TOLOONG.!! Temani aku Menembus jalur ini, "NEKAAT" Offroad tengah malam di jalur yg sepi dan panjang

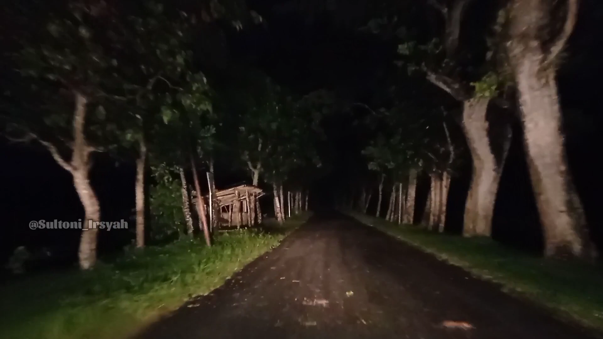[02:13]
umum atau PJU kalau di belakang tadi ada cuman sampai sini nggak ada ya di sebelah kanan ini ada kanal teman-teman yang cukup panjang dan jalannya disini aspalnya cukup mulus cuman agak sedikit bergelombang kita mau ke arah kanan ini nah tapi disitu ada rumah kok
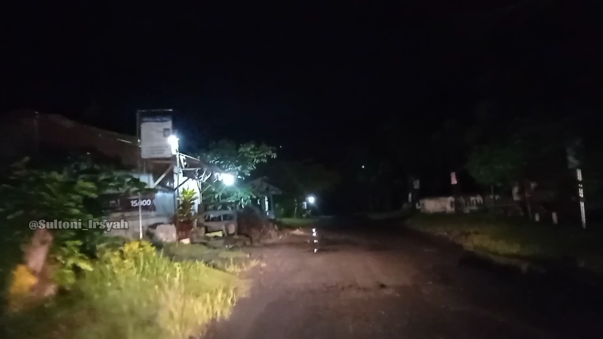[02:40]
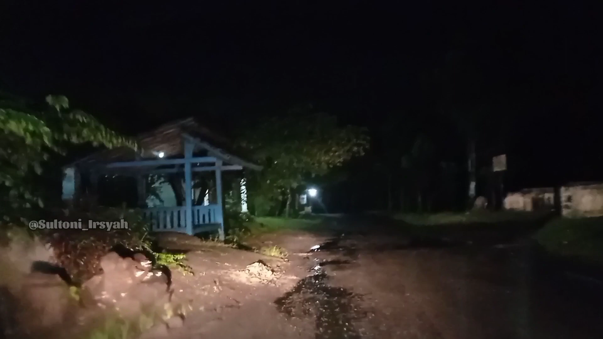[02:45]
disitu ada rumah ini di kanan ini ada jembatan bisa nggak dilewati mobil ini
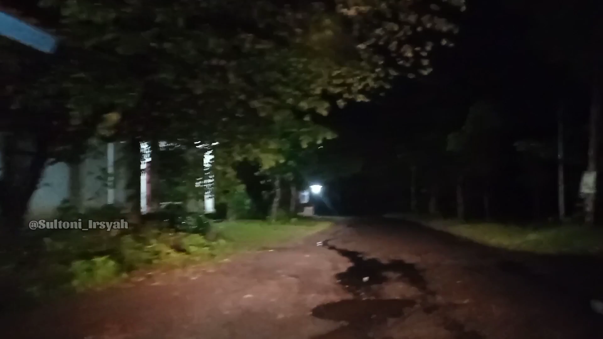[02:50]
besar-besar kok oke ya kita mau ke sini teman-teman iya nah ini jembatannya kelihatannya juga kayak udah jembatan tua kayak gitu
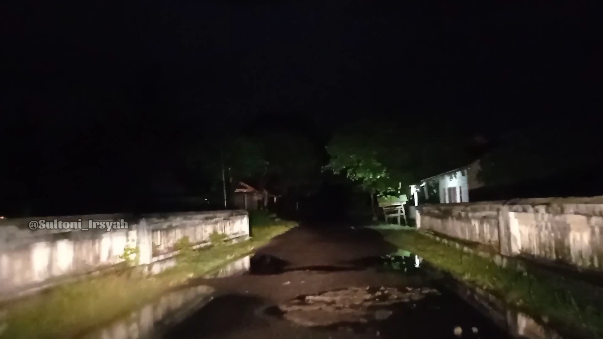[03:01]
saya pernah lewat sini satu kali aja cuman satu kali dan itu bukan malam hari itu saya lewat sini
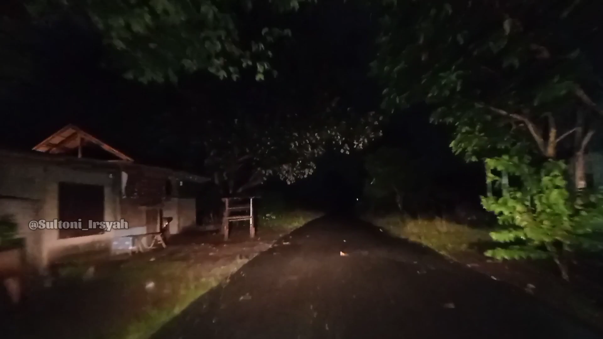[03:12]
siang hari teman-teman nah sekarang saya penasaran pengen lewat sini lagi malam hari
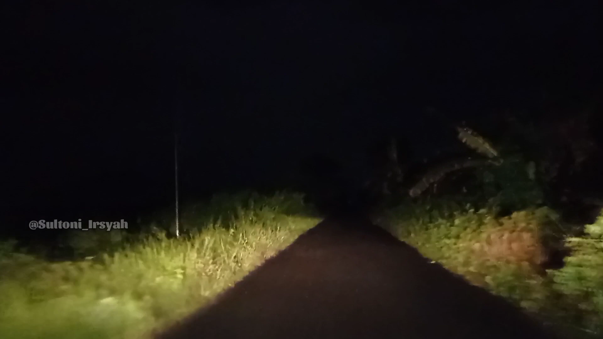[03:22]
seperti apa kondisinya kamu takut nggak lewat sini belum gimana belum takut nggak Insyaallah aman disini oke tapi disini jalannya bagus kok uh jalannya bagus uh tapi ada segitip sedikit lubang-lubangnya nah kita iya ada penerangan jalannya satu nanti kita lihat Oke ini nggak bisa ngebut ini karena jalannya beberapa titik itu hewan apa itu
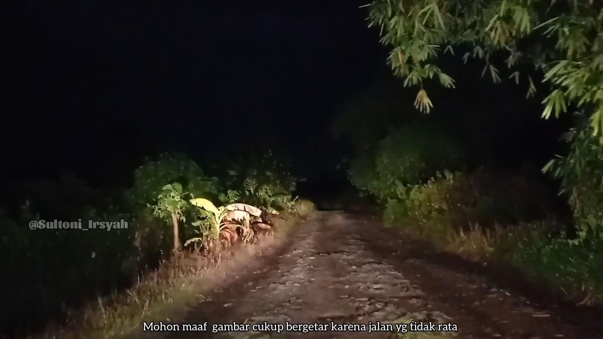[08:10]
iya apa ada kilat-kilat lagi ini di sebelah oke teman-teman sorry ya saya nggak bisa nggak bisa ngebut sorry kalau gambar di video jadi bergoyang-goyang ya karena ini bener-bener anu teman-teman bener-bener susah banget dilewati oke Alhamdulillah dari arah sebelah sebaliknya ada kendaraan yang nah berarti ada tembusnya ini nggak jauh lagi dari sini dan itu juga kendaraan roda empat kok
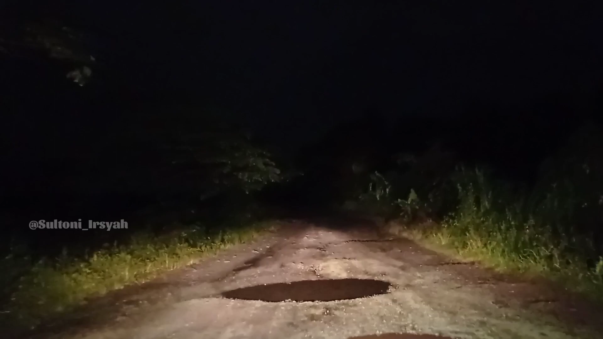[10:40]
ini tadi mobil kita nyangkut teman-teman nah itu di depan juga kayak gitu ini enggak ketangkap ya di kamera di sebelah kanan ini rimbun banget teman-teman kayak apa ya kayak hutan tapi apa ini ini banyak banget pohon-pohonnya terus di sebelah kiri sana itu kayak ada gunung yang kelihatan nggak sebelah kiri itu loh kayak ada gunung kayak gitu wih nggak tahu oke
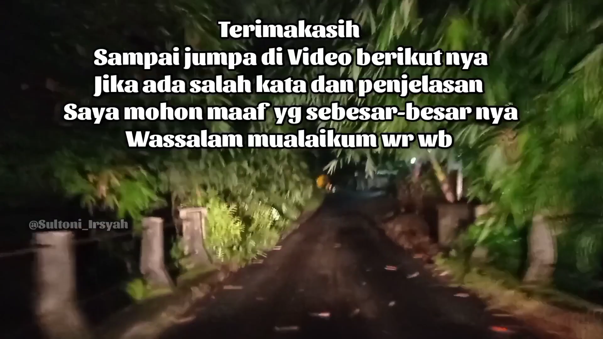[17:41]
oke oke teman-teman Alhamdulillah kita sudah menemukan jalan beraspal itu tadi rumahnya di mana nggak tahu nah bener yang Alhamdulillah Alhamdulillah di sini ada jembatan dan di sini ada keramaian oke ya ya ya ya ya